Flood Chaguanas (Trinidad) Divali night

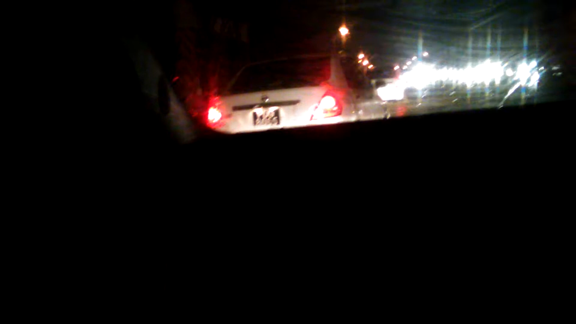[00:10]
Oh my god. Please, please, this is a lot of water, you know?